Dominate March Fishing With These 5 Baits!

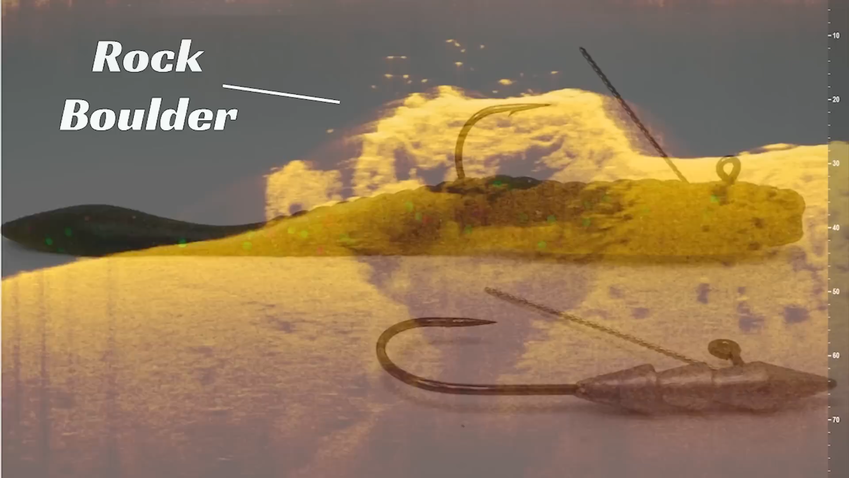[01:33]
So I'm going to be looking for any sort of shallow flats that have a rock to sand or gravel transition areas where maybe you have a little bit of fresh weed starting to pop up along some rock veins or some large boulders.